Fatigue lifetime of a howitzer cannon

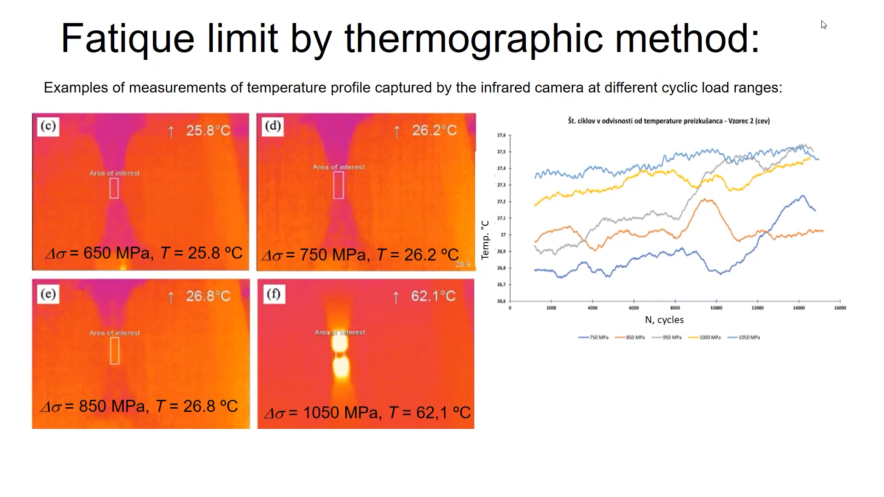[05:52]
You're here in the point where the temperature 0 is actually a peak limit. So no fraction, it is only when the tensile load of this specimen. So this results, I put it here, and it goes for material B, and same procedure we use for material A.